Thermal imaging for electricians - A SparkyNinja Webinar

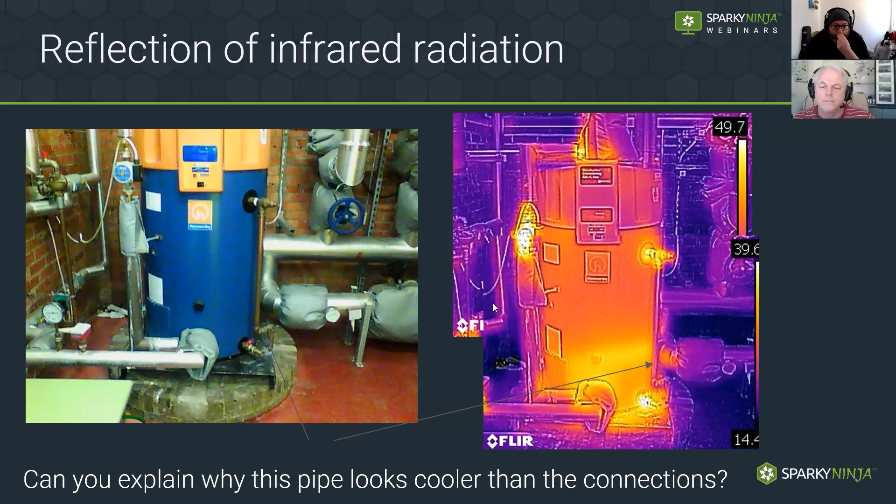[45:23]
low emissivity lies yep ben differing metals different emissivities different emissivities different surfaces okay thinking about this then we've got here these fuse caps you can see here we've got a temperature there's obviously some level of load on this third fuse here but you can see these caps here this connection looks a lot cooler than this part and this again is emissivity there's a emissivity difference here so the camera doesn't get as much information from those this is absolutely fine we don't have to try to make all these emissivities match all
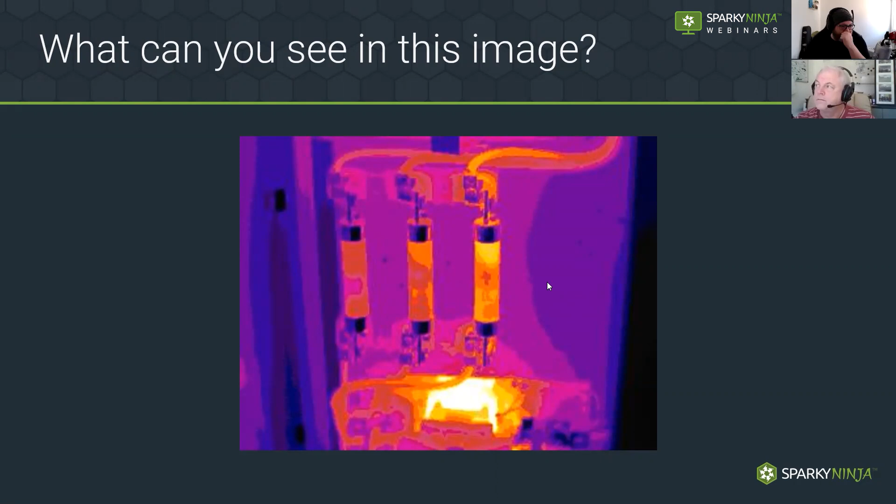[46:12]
so the cable insulating material the cartridges or things like this higher emissivities okay so i mentioned earlier on about some um basic rules that you need to do to make sure you get a good image initially so the first one is focus some cameras will have auto focus some cameras like the 60 that i use had a manual focus it's actually one of the reasons why i liked it although it can trip you up but having the manual focus just allowed me just to play with the image a bit i was really quite enjoying just tuning the image but if you get your image out of focus what happens is all the pixels it just merges
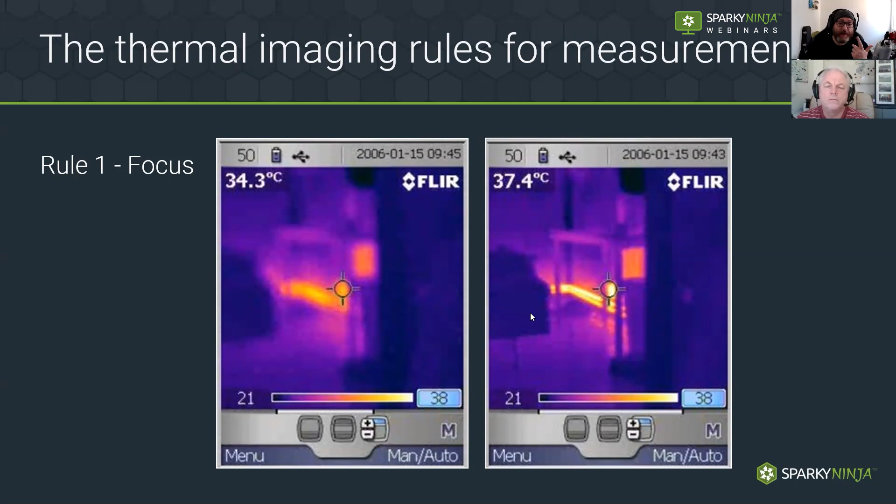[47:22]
measurement um and as you can see with the result we actually have quite a significant difference for that material for that target another one is span and you can see something that's very very warm in your image and something that's very very cold so the camera then tries to adjust the span to accommodate both the high and the low end um this is i mean when you look at cameras you'll notice i mean look at resolution that's that's the
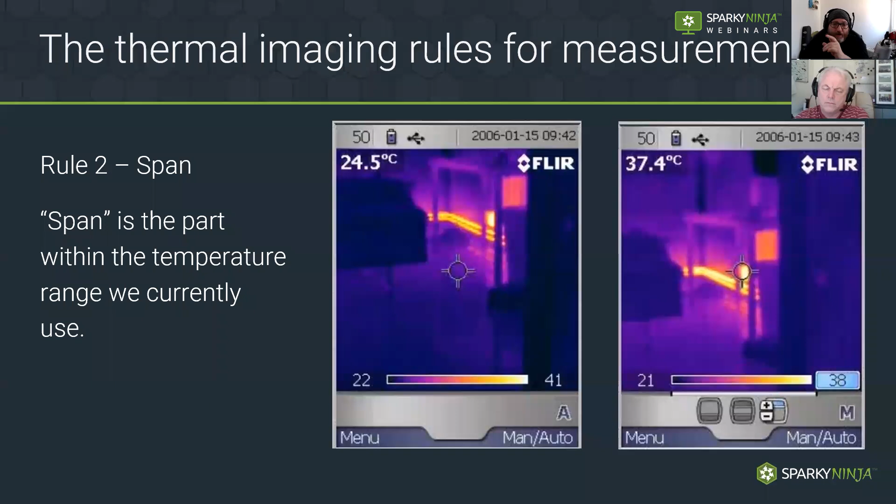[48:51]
if you have a very large span then there's so much information that the actual area of detail you're looking for there's not much definition we're going to see an example of that very soon with this target try to fill the target okay and one of the solutions for this is to get closer we've got to be very careful with electrical thermography then if it's obviously going to be on a panel that's been removed and it's energized we've got to be very careful but we want to try to fill that target because this this is giving me a measurement of this of this space you know at an average so it's obviously taking into account part that's not my target for my measurement so i'd want to try to get closer try
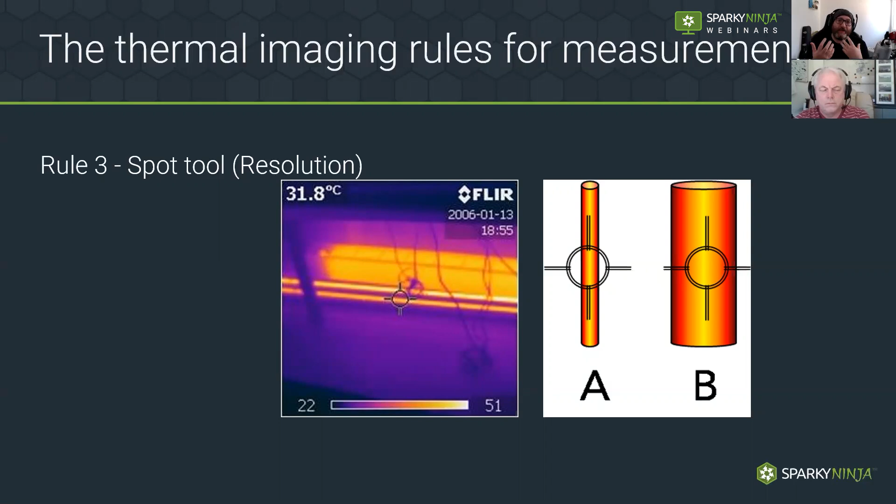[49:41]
On screen: spot 31.8°C
down the line of quantitative analysis i don't really need to know that for qualitative qualitative is just looking at the hot and cold what's hot what's cold and taking information from the visual image quantitatives where i then want to actually get data from the image that's the key difference there this shows you a saw an example of the different resolutions okay all taken at a distance a couple a couple meters distance with the same 24 degree lens same field of view but you can see the 160 by 120 there's a bit of greeniness there 320 by 240 it's a bit smoother and we've got a bit more of a range in that
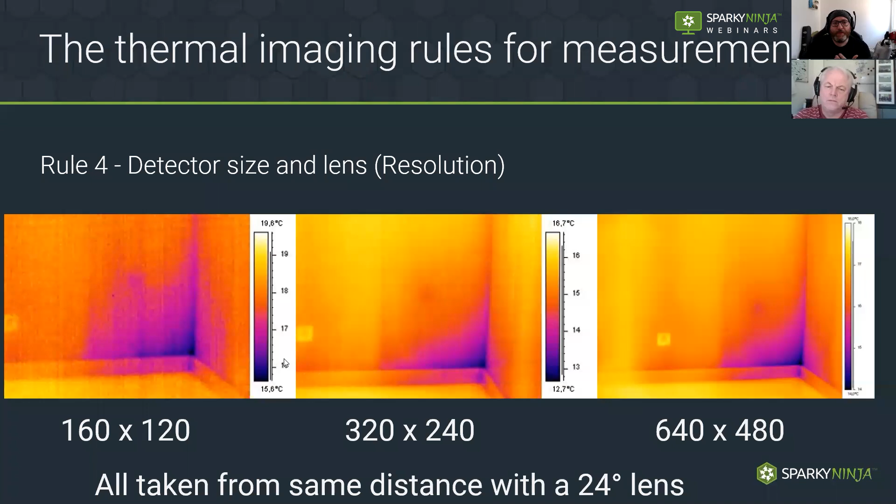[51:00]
information but everything else below that is fine for hot cold imagery you know qualitative that's absolutely fine it's important to have a little play with them just to see what information you can get here we're taking an image of this corner here we're looking obviously this is obviously from building thermography now we've got a four and a half meter distance and you can see the door frame has got into the image that's a cooler spot so the span has increased to accommodate 15 degrees so my span has increased and because my span has now increased i've lost the ability to have more accurate information in
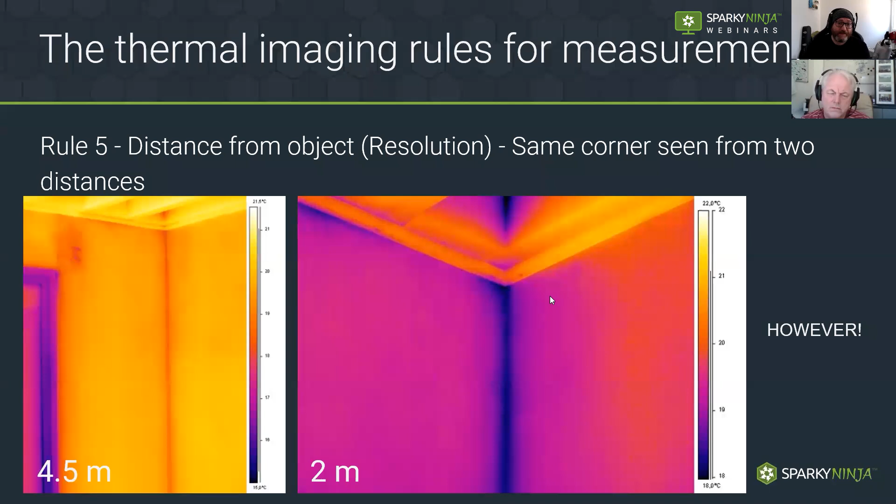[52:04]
warmer information if it's not your target because it's just going to give you less resources to play with when you want to tune your image with electrical however we've got to understand that there is a bit of a danger with the thing we're going to get closer to
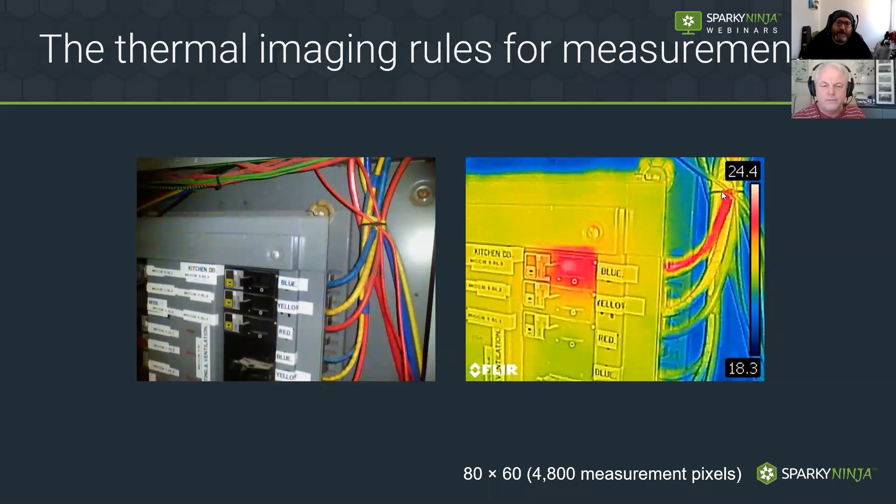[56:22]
about 24 degrees i changed my angle to get in there to actually check the cable connection uh but yeah look bear in mind i mean the cable there's no increase there's no decrease in temperature if you have a temperature here and then it decreases as you leave that suggests a connection issue if the temperature is consistent along the journey that's just its load um but these illustrations just show i had to get a lot closer let's look at the real image i've got a lot closer i'm about about a meter away from that panel now that's absolutely fine as long as i've got sufficient ppe sufficient protection and
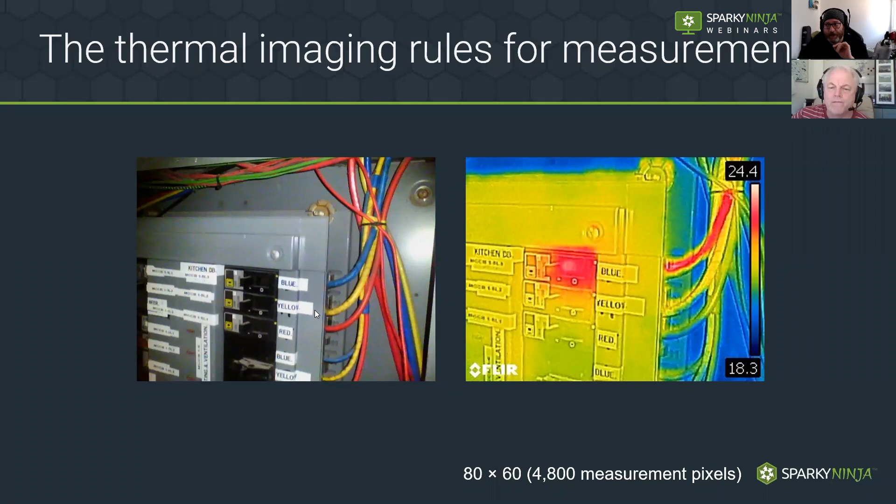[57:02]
it's in the system of work what you don't want to do is do this work and step you know have a boundary and then step over your boundary another thing we need to think about going back to these rules of essential things to capture images is your angle now remember we're looking at the emitted energy from